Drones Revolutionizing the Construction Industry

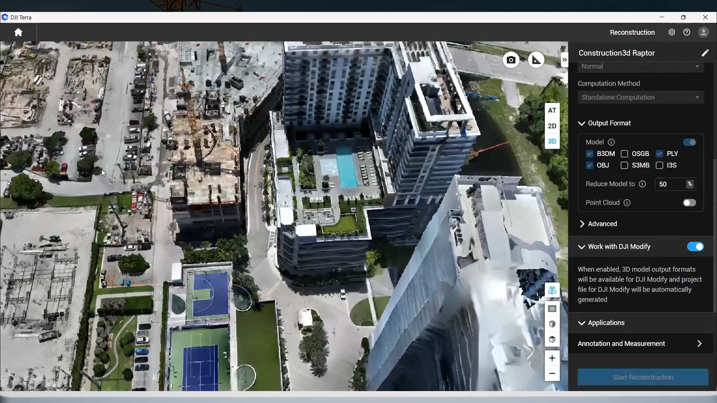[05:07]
Orthomosaic maps are beneficial to surveyors because they don't have distortion and are also able to be turned into interactive 3D models.
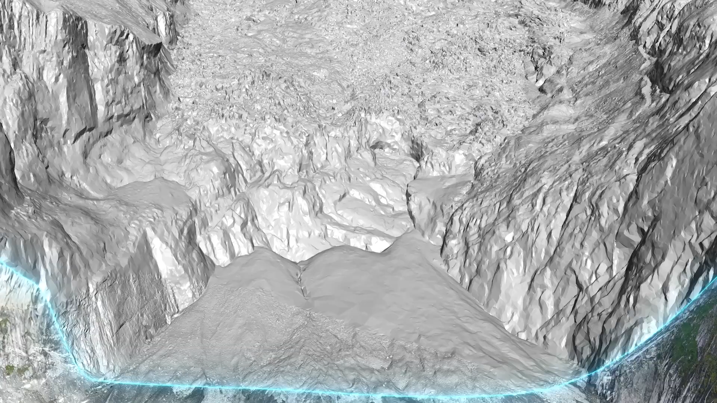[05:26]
Topography and elevation surveys identify the actual structures that are on a parcel, whether they are natural or man-made.
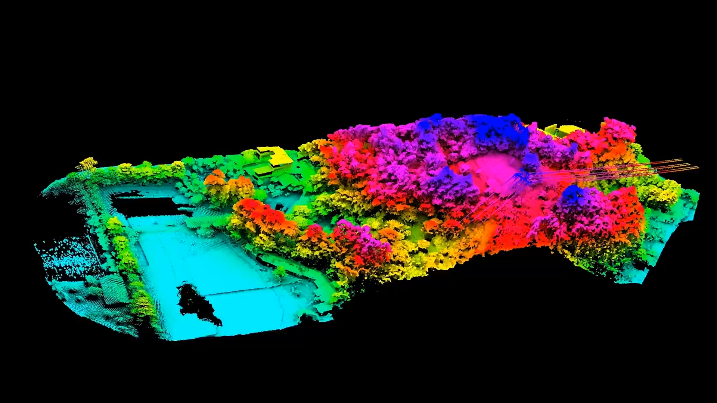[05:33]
These surveys show the location, size,
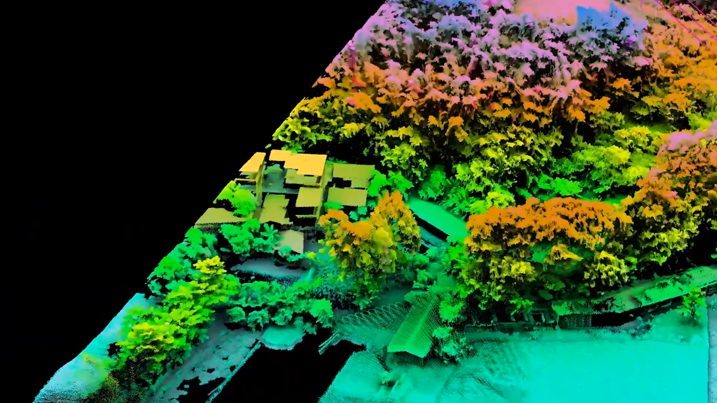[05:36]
and height of these types of structures,
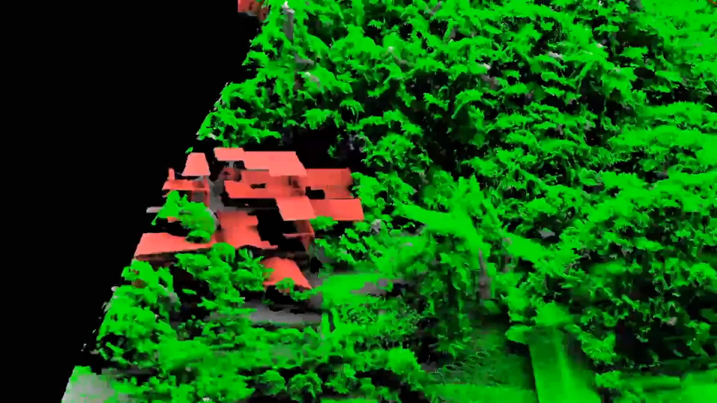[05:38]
including the changes and contours in elevation that can affect a building.
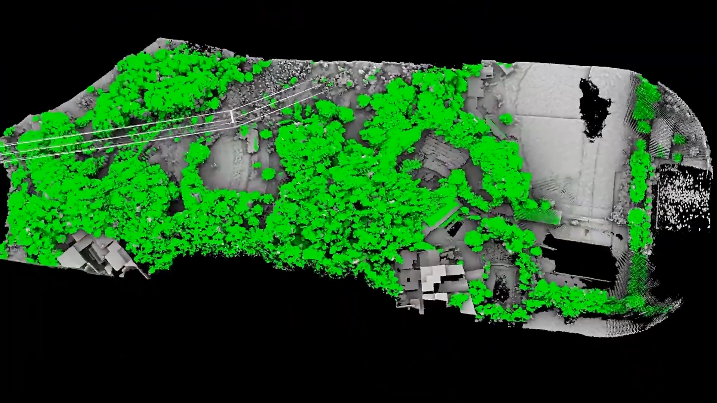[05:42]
The main focus of these surveys is elevation measurements versus horizontal distance measurements.